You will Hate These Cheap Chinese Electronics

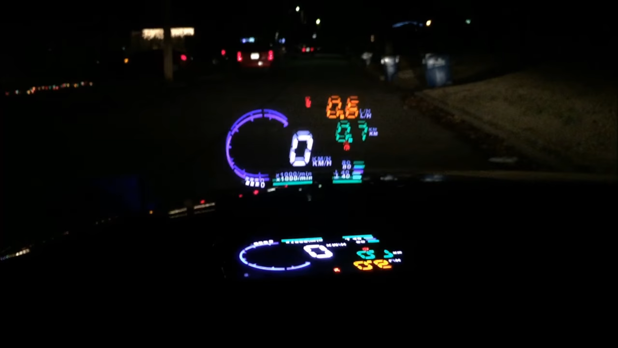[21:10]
effect to it almost looks like a hologram here let me move the camera around a little bit so you can see isn't that kind of crazy so uh the display is working let's go ahead and just take it for a little drive around the neighborhood here so you can see uh what that
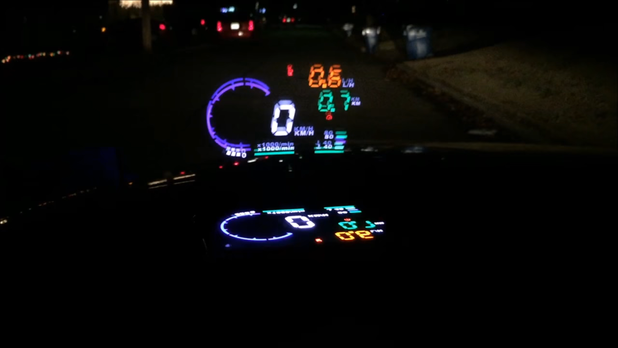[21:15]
what that looks like when it changes apologize in advance for the shaky camera
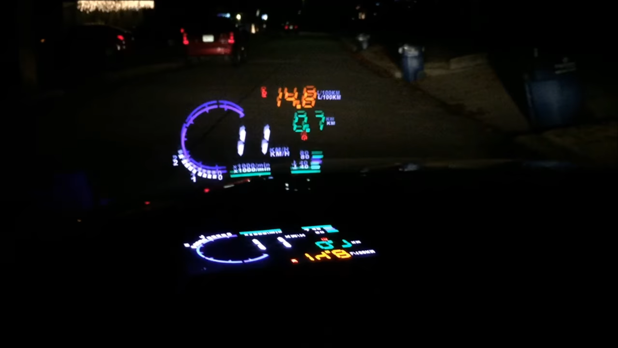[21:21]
so you can see there uh
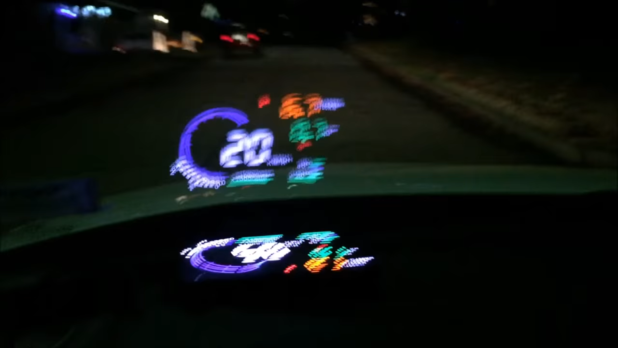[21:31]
the numbers that are changing on the thing trying really hard to hold the camera steady but uh
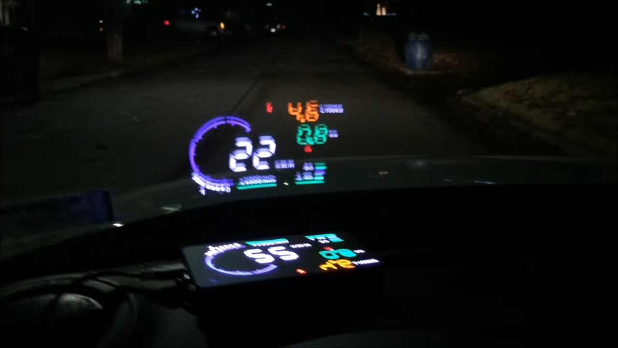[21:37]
it's futile here at this point but uh the effect is really cool
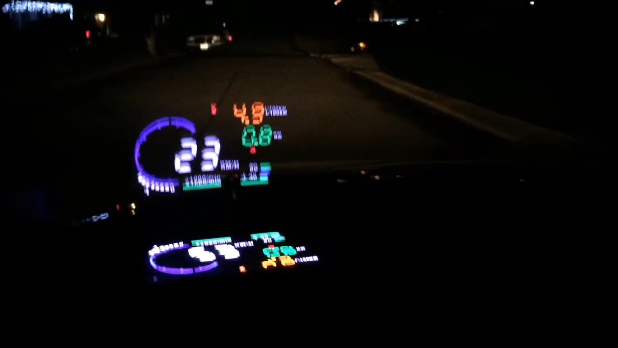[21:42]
like I said uh if I zoom back a little bit so you can kind of see what my view looks like of driving
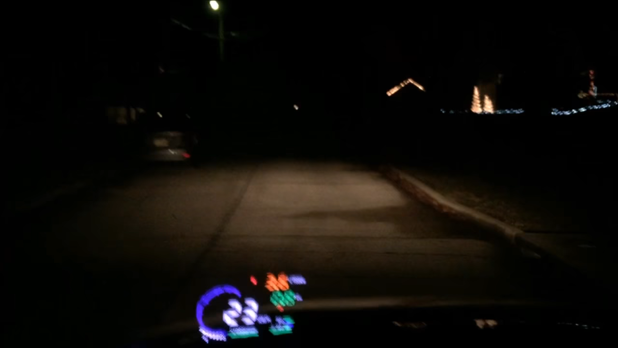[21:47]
and uh it appears right there in the bottom left of my window